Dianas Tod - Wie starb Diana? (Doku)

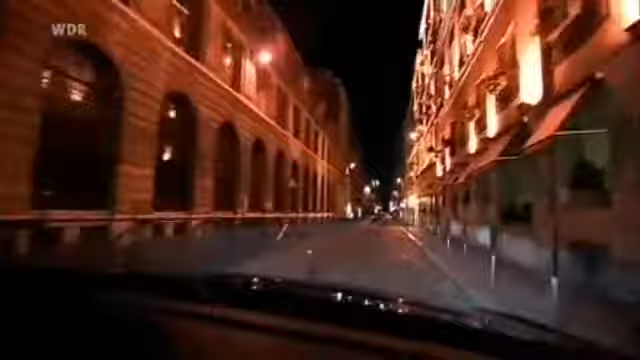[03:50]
Dies ist die Route, die sie nahmen.
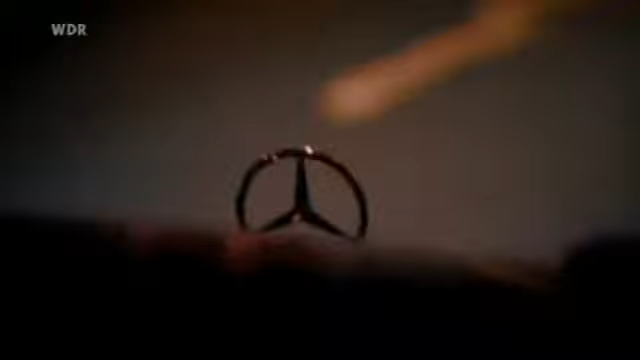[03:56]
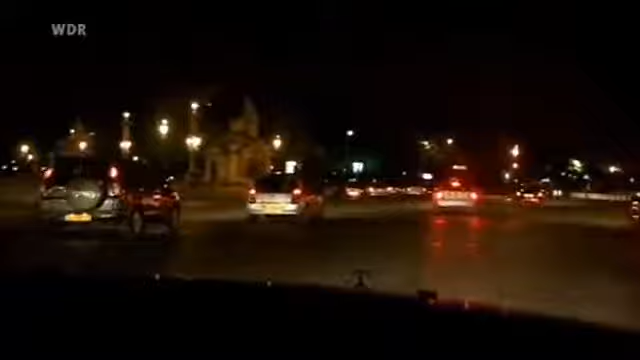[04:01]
Die List, mit der die Paparazzi abgeschüttelt werden sollten, funktionierte nicht.
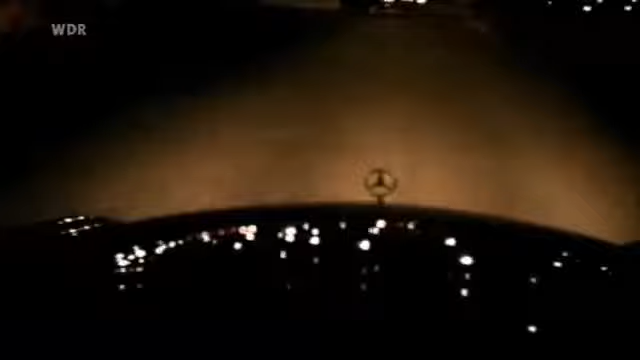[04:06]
Dodi und Diana wurden beim Verlassen des Ritz entdeckt. Einige Paparazzi folgten ihnen auf dieser Straße.
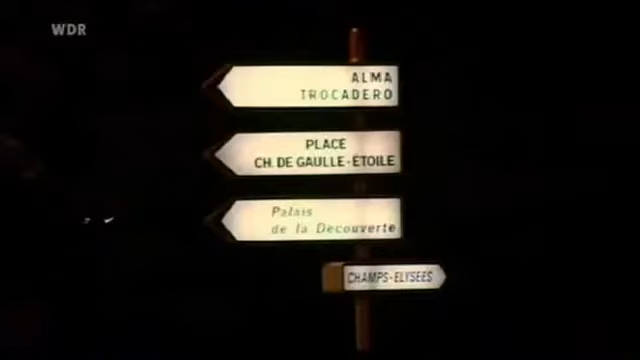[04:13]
Über diese Fahrt wissen wir recht genau Bescheid. Nicht nur, weil die Paparazzi dicht hinter ihnen waren, der Wagen wurde auf dem Weg auch von verschiedenen Augenzeugen gesehen.
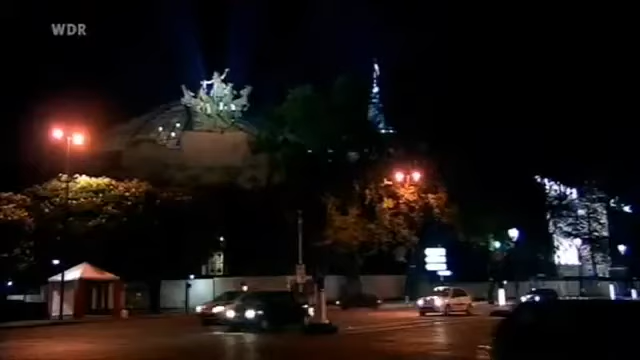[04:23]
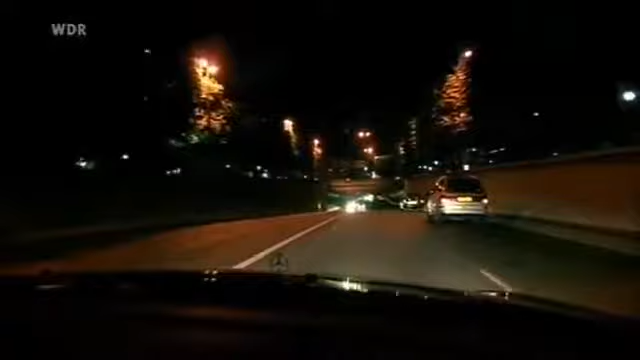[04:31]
Der Mietwagen, ein schwarzer Mercedes S280, beschleunigte und versuchte, den Fotografen zu entkommen.
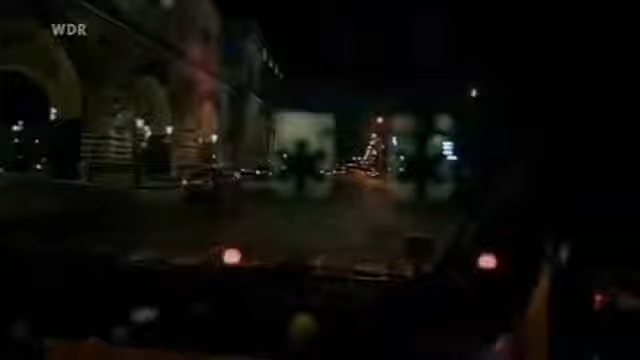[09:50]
Auf dieser Route fuhr der Krankenwagen mit einer Geschwindigkeit von ungefähr 20 Stundenkilometern. Es war etwa 1.55 Uhr, als der Krankenwagen auf der Pont d'Ostaliz in Sichtweite des Krankenhauses erneut anhalten musste.
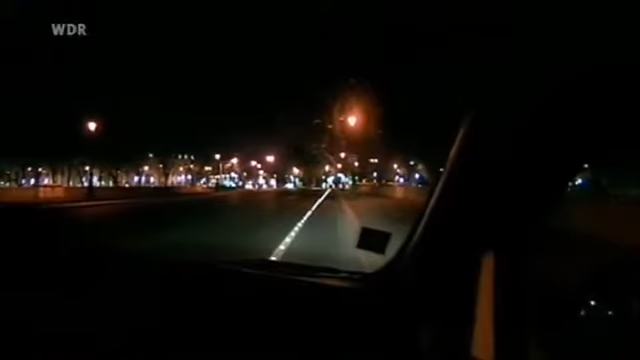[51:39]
Es war etwa 1.55 Uhr, als der Krankenwagen auf der Port d'Ostaliz in Sichtweite des Krankenhauses erneut anhalten musste.
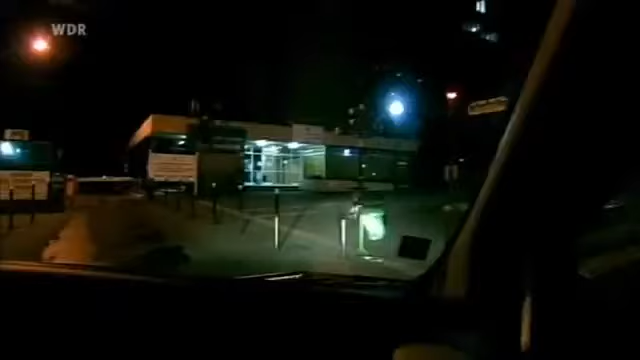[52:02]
Der Krankenwagen erreichte endlich um 2.06 Uhr die Klinik Pitié-Salpêtrière.
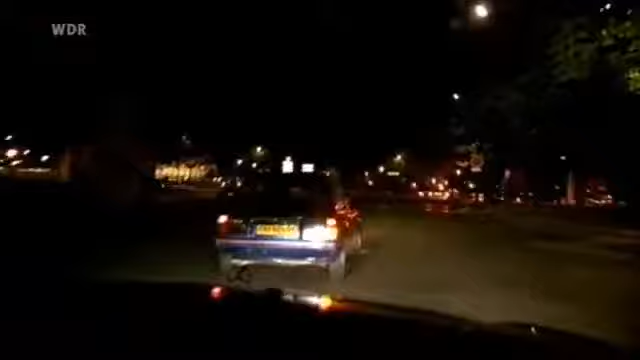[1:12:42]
Einige Paparazzi folgten ihnen auf dieser Straße.
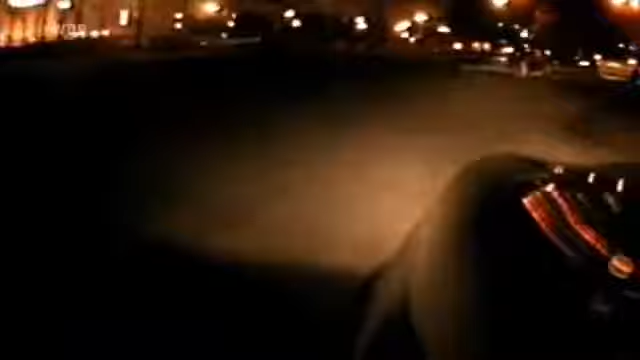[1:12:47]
Über diese Fahrt wissen wir recht genau Bescheid. Nicht nur, weil die Paparazzi dicht hinter ihnen waren. Der Wagen wurde auf dem Weg auch von verschiedenen Augenzeugen gesehen.